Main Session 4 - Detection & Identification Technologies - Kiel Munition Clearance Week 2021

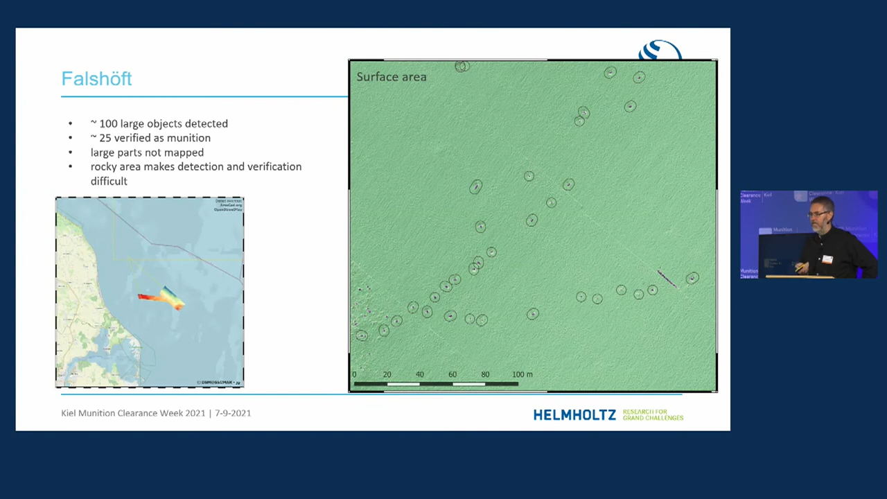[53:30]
You can do this, you have then the bathymetry, you have your potential targets, yeah? And what we do then is also to try to see, this is an en route dumping of munition objects. Yeah?
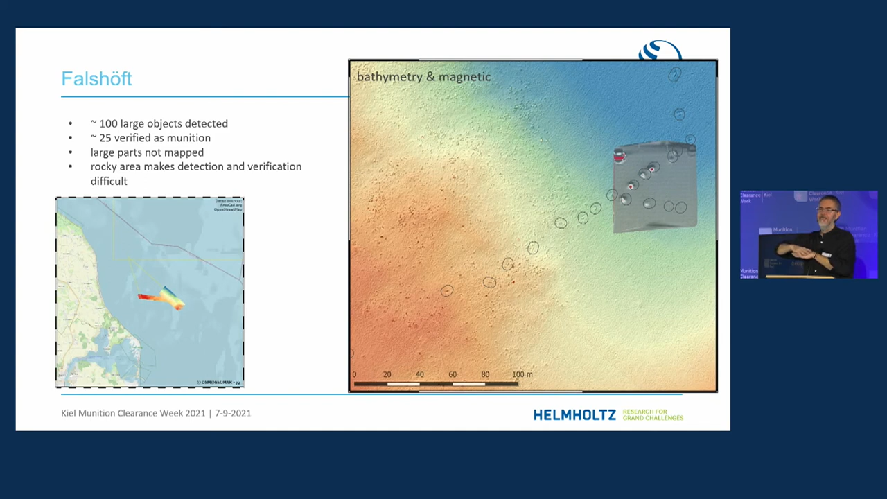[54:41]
So typically we have two different data layers. You can also have your side scan with a different system. So the recognition of different data layers that they really fit, that's an issue. Yeah. So we sometimes simply move our grids, our magnetic grids, to the areas where we think they have to belong to. We are working on this super high resolution navigation underwater.